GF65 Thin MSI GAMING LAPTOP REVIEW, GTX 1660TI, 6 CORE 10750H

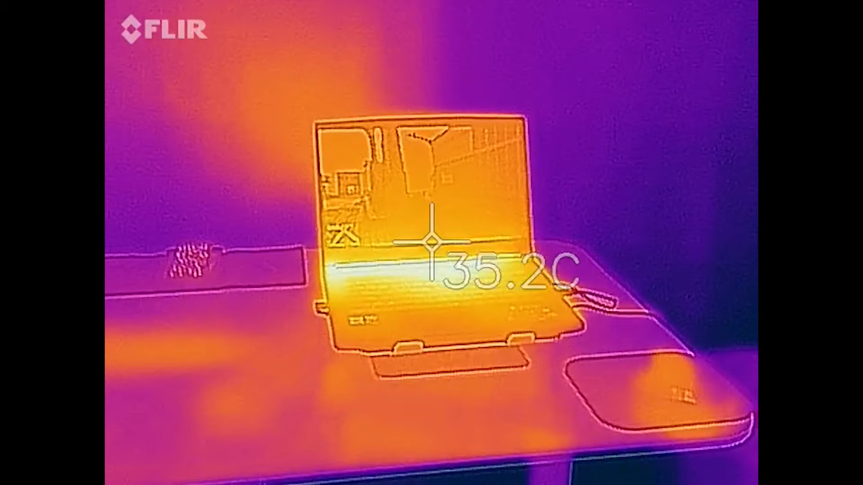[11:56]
On screen: spot 35.2°C
The machine gets the hottest at its base, near the hinge in the middle, by the perimeter.
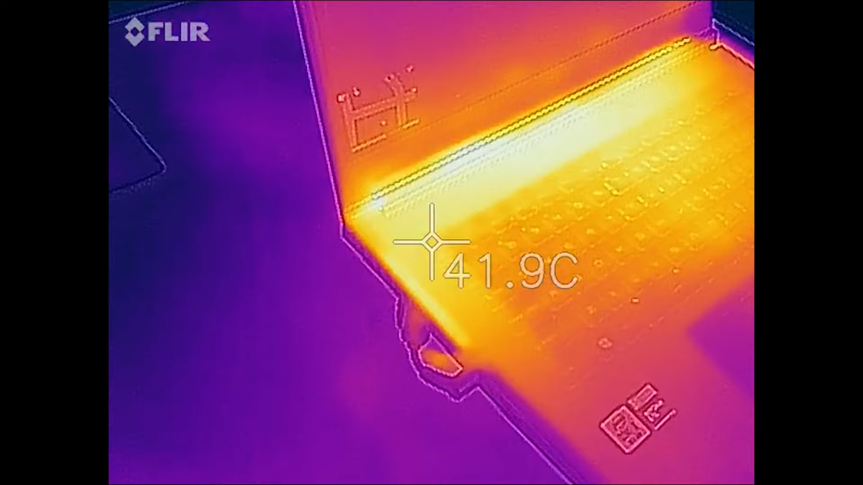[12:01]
On screen: spot 41.9°C
It can get hot enough to almost burn you at max load. And of course, keep your hands away from the exhaust vents, because they do get hot as well.
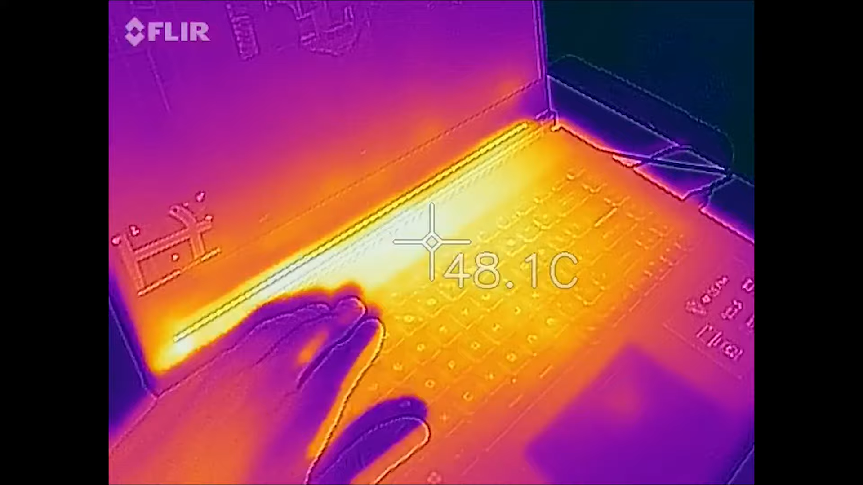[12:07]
On screen: spot 48.1°C
The red accents around the keys are a nice touch.